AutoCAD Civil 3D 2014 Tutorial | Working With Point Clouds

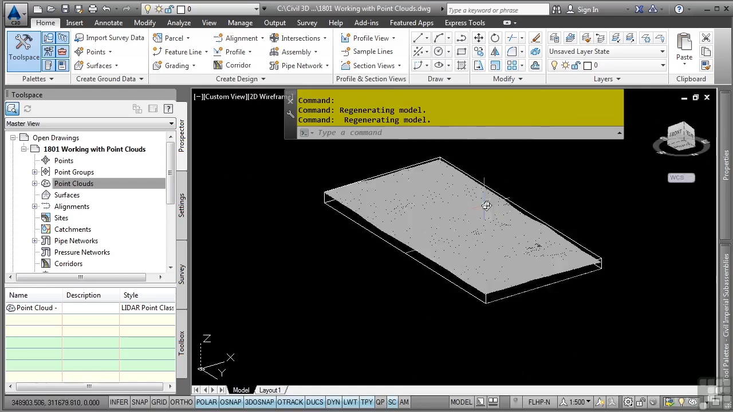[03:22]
At this stage in the game, you can simply view the point cloud. That's about it. Let's say we want to actually display some of the different elevation bandings within our point cloud files. Notice the point clouds collection contains the point cloud. We'll right click on it and navigate to the point cloud properties option.
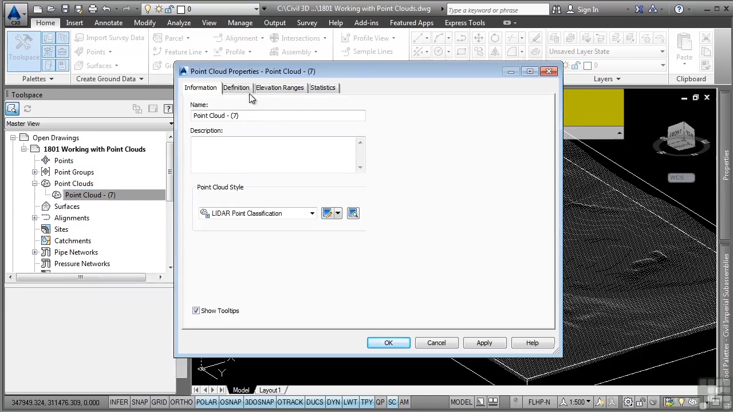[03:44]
First, let's go ahead and look at the Elevation Ranges tab. And we can change our ranges to whatever range we want to. Let's say I want to display 3. I'll go ahead and click on Update Range Details. And then what I can do is simply tell Civil 3D what ranges I want to display. So let's say I want to do 0 to 50 here.
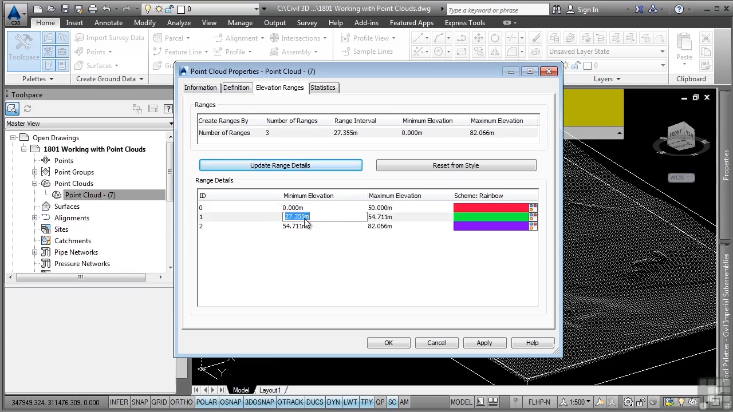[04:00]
And we'll go from 50 to 70. And then we'll go from 70 to the maximum elevation. I'll go ahead and click OK. And I should expect it to update with the elevation banding. But as you can see, it's not. The reason it's not updating is because that style was a LIDAR classification style. It was meant to display the classifications defined in the point clouds that we used to bring in.
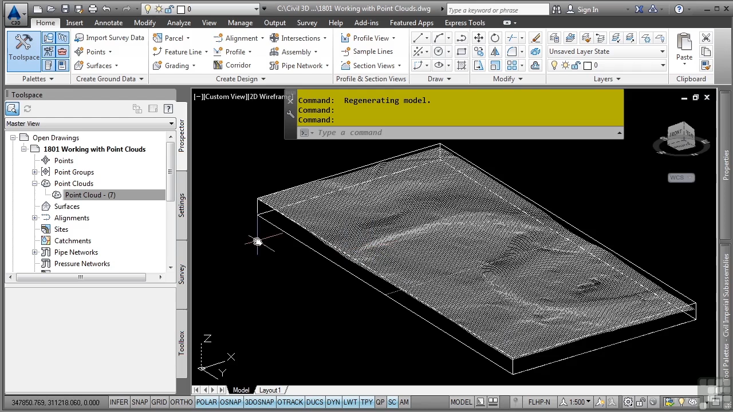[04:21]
Let's go back to the point cloud properties. And what we can do is simply change it to the style which already exists in this file.
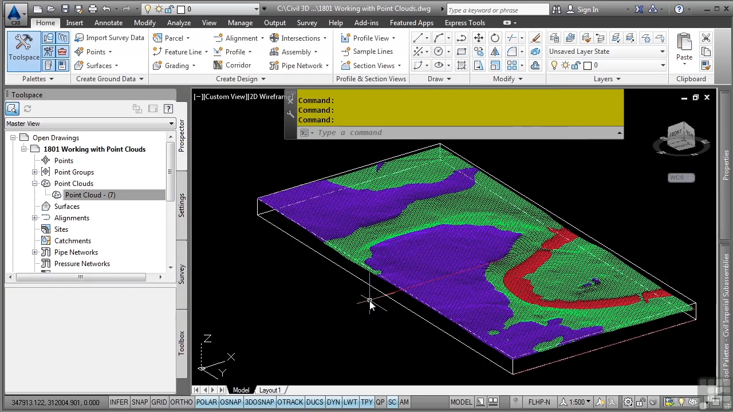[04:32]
So as you can see, we now actually are displaying the different elevation bandings that we want to see within the point cloud file. Now, what you can also do is you can actually select the point cloud.
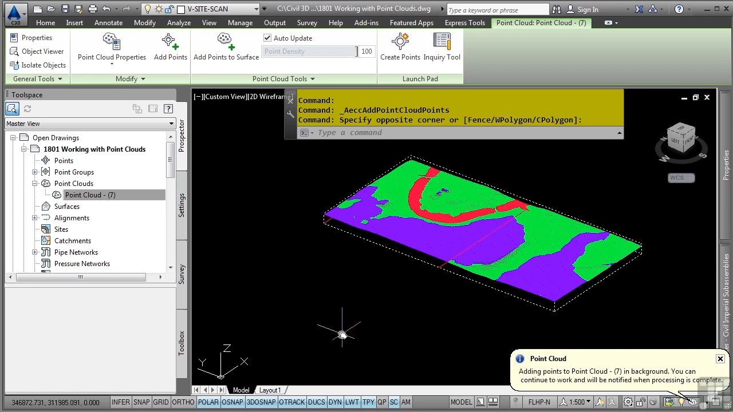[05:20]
You can, of course, click here to zoom and change any properties and so on.